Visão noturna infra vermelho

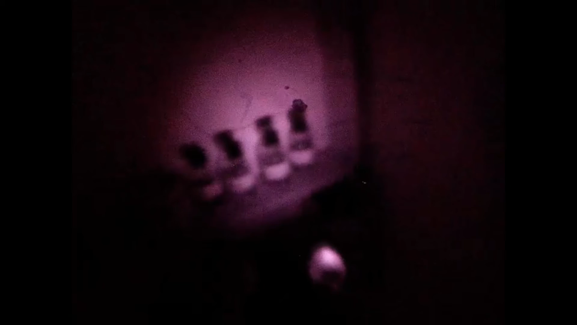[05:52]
Tirei o filtro dele, um LED de controle remoto. Tá aí, ó. Câmera infravermelho. Enxerga no escuro.